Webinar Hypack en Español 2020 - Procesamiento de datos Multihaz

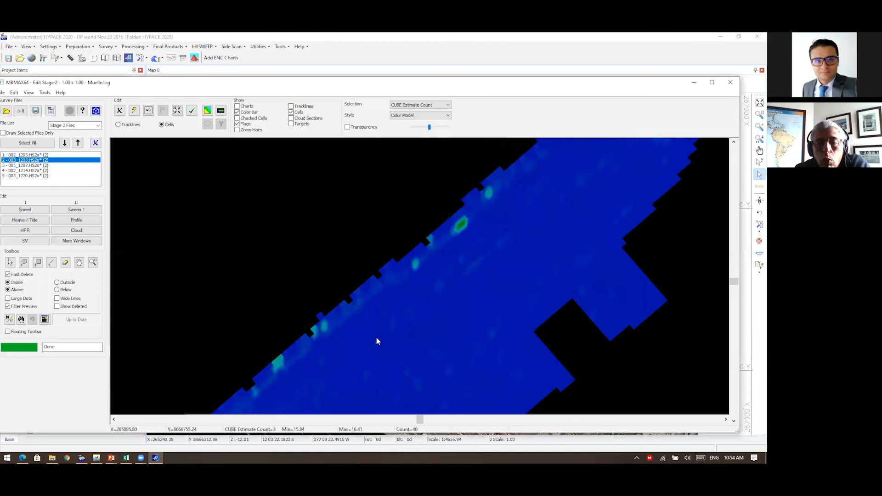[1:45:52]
¿Se recuerdan que habían esos saltos propios del tergado? Mira, aquí se nota que hay tergado más, aquí hay tergado menos. Entonces, esos saltos, si los medimos bien, aquí podemos tener que 16-7 y aquí al ladito hay 17-1. Entonces, hay saltos y 15-56 y al ladito 17-41.
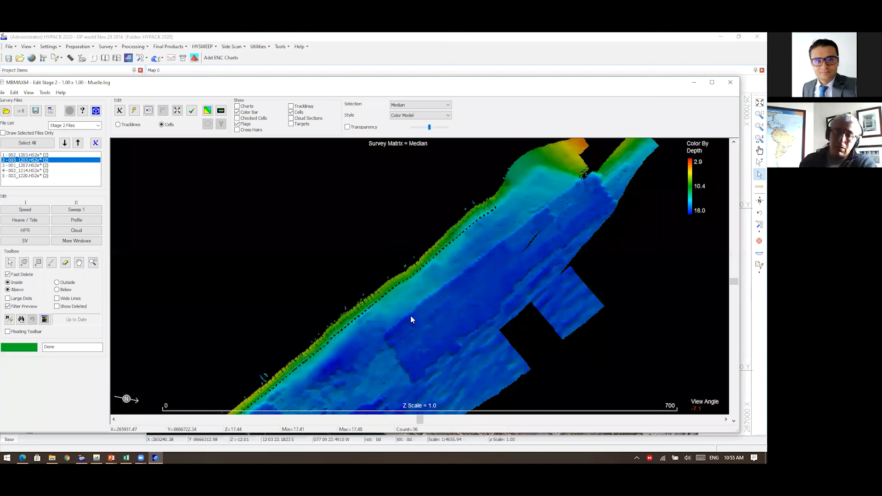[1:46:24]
Hay saltos de más del metro. Entonces, ese salto, ese cambio tan fuerte en la profundidad que se debe al dragado, es lo que está haciendo que cubo tenga problemas para estimar el valor de profundidad y por eso tiene esas alternativas. Eso es lo que estoy viendo allí.
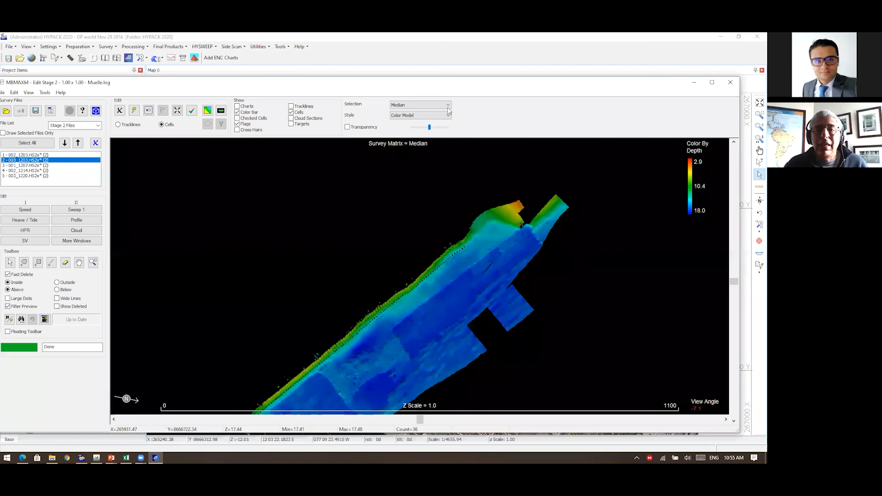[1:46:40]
Y hay otra superficie más que se llama la razón cubo. Miren ustedes que es una gráfica diferente, que tiene más colores y que la razón cambia de 0 a 4, 0 a 5. ¿Qué quiere decir la razón cubo? La razón cubo es cuántos puntos soportan la hipótesis seleccionada. Tenemos varias hipótesis. Digamos que tenemos dos hipótesis en un nodo.
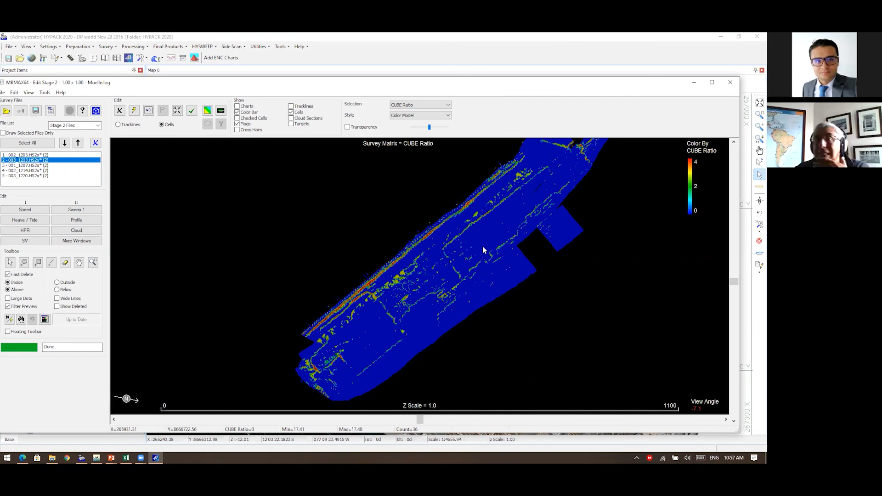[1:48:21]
Entonces, esto en medio de que, uy, tengo muchas zonas de duda, tiene explicación. Y si tiene explicación, pues lo puedo aceptar. Si no tiene explicación, tengo que investigar. Eso se trata. Entonces, cuando entregamos resultados de cubo, son varias superficies las que estamos entregando. Cuando estamos entregando por el método tradicional, pues yo puedo entregar la mediana, el promedio, cualquiera de estas otras la puedo entregar. Hoy día, una batimetría ya no es un solo set de datos, es un set de datos. Normalmente la mediana es el dato más representativo. Pero otros superficies que me indican la calidad de esas mediciones que me estoy entregando.
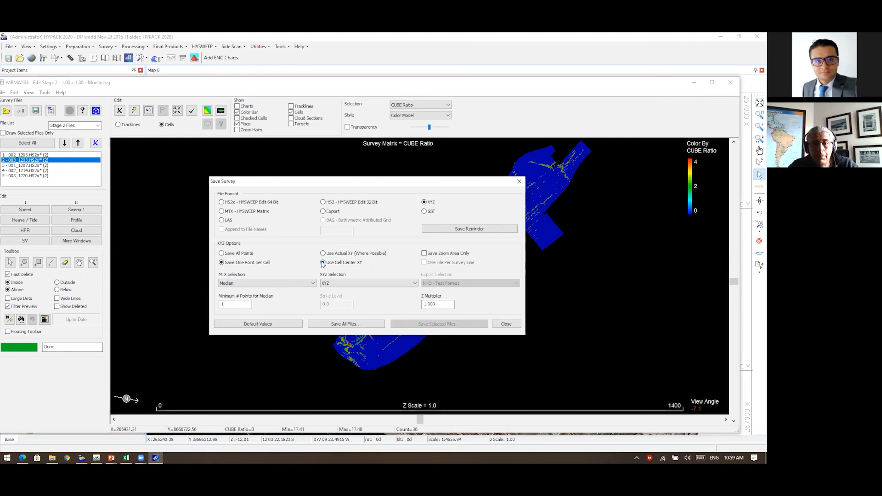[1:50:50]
Y la mediana lo puede hacer en la posición real de esa mediana. Bueno, si es la mediana, no es la posición real. Lo más lógico es que utilice usted el centro de la celda. Bien. Usted puede hacer zoom aquí en su área. Y entonces solamente hacer un XYZ del área que se ve en pantalla. Aquí con esta opción de acá. Si usted graba este XYZ aquí, no va a grabar todo su set de datos, sino solo lo que está viendo en pantalla. Entonces, esa es una forma de tener subset de datos.